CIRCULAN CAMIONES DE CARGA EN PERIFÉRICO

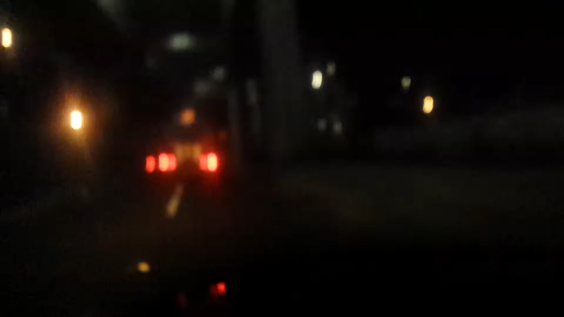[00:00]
muy buenos días bueno pues en esta mañana sobre el periférico nos encontramos casi llegando a la altura de la fe de chapultepec este camión este